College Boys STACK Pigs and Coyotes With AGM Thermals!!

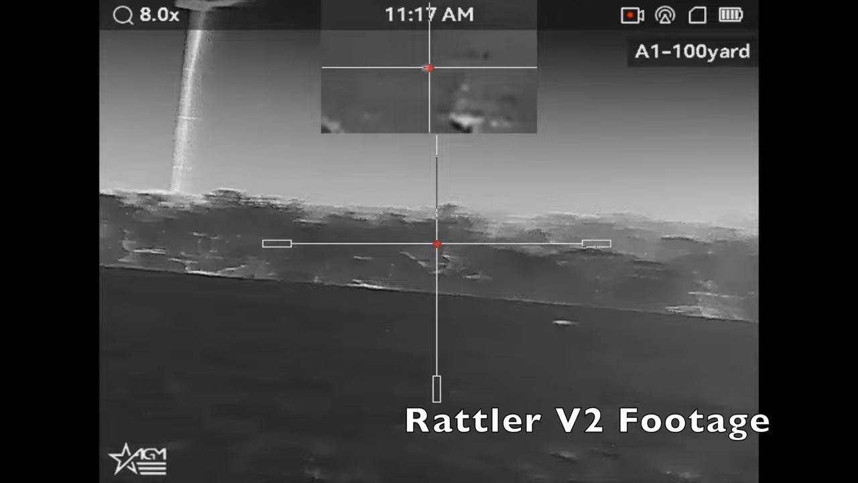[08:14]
Dude, I didn't get Hon. I didn't have a bullet rack.
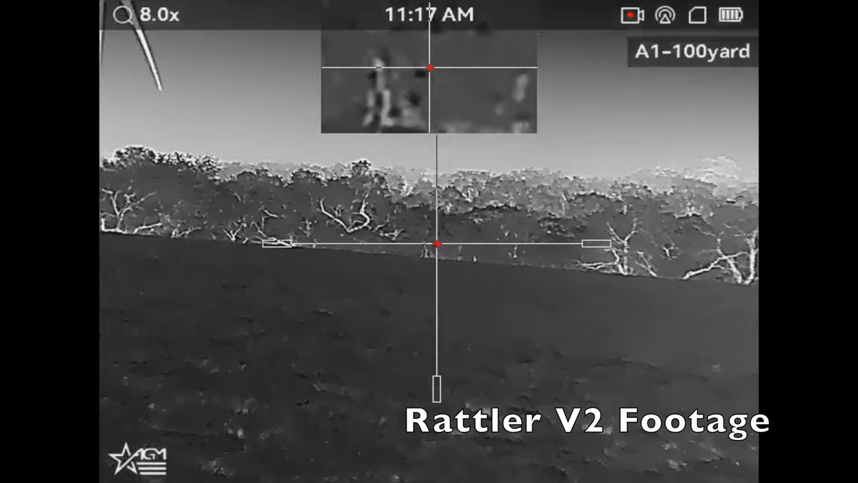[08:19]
Got him. I think it was...
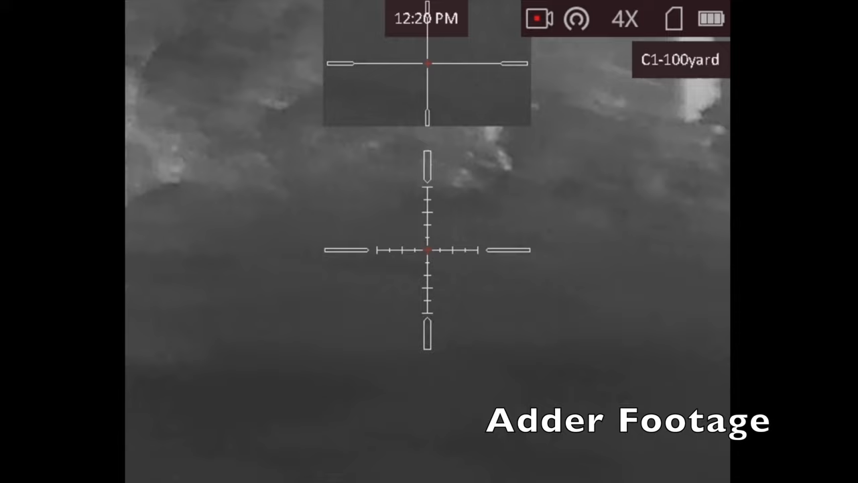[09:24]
I got him that time. Okay. I got him. My hey, he's right in front of us, right in front of us, right in front of us. Right in front of us, what?
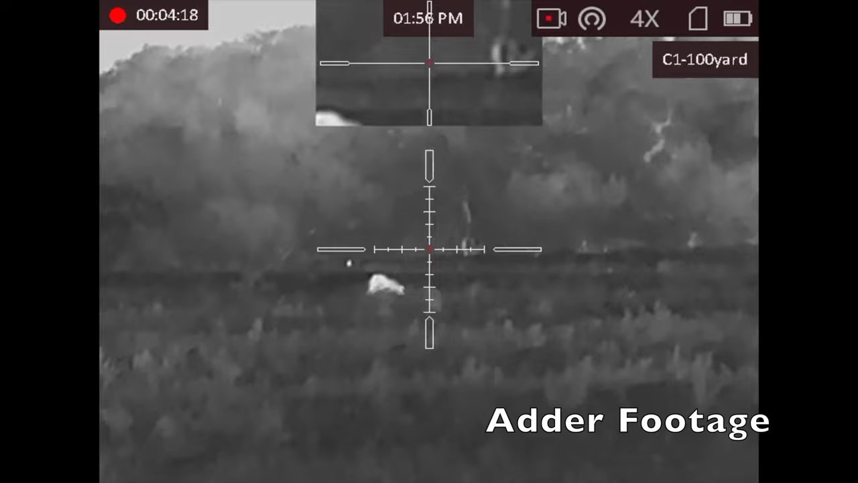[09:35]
Boom. Mine's hit.
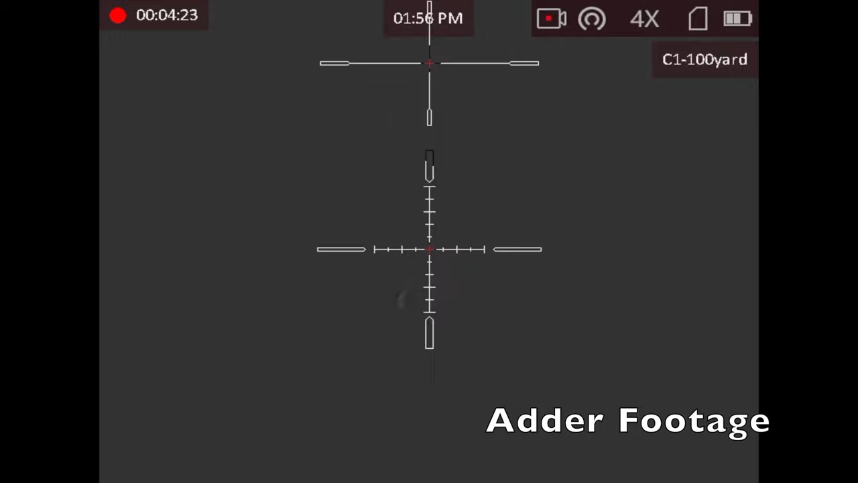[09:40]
We got him too. No, he's still running. Oh. Oh, he's up. I'm putting one in him.
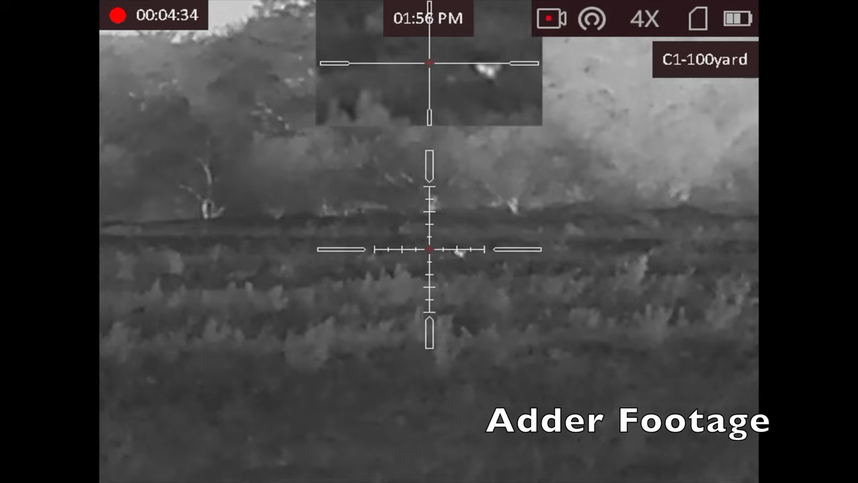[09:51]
He's down now. There it goes. So nice.